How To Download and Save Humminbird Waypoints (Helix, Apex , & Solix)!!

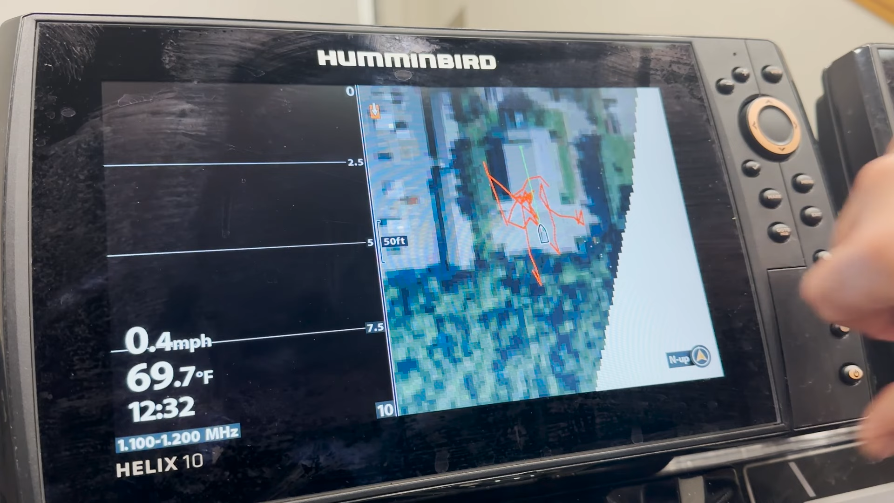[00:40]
On screen: water 69.7°F, speed 0.4 mph
All right, beginning with our Helix unit here, first thing we're going to do is we are going to insert our blank SD card. There's nothing on this card. It is unlocked.
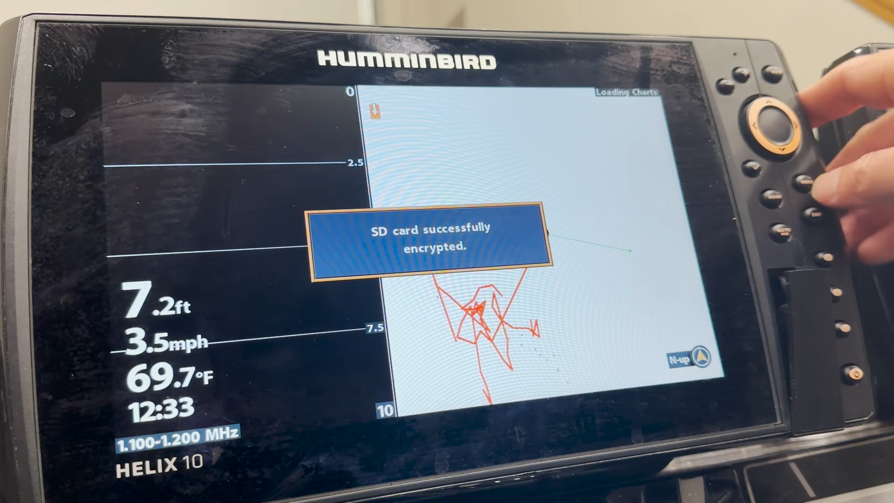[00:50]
On screen: depth 7.2 ft, water 69.7°F, speed 3.5 mph
We'll put this in, and from there, it's going to tell us that the card has been encrypted.
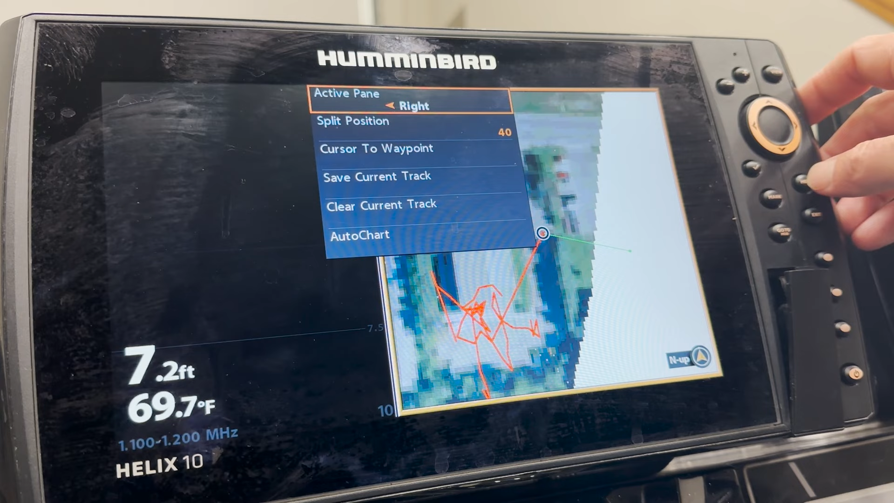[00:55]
On screen: depth 7.2 ft, water 69.7°F
We're going to select menu twice, and we're going to scroll over to the nav tab here,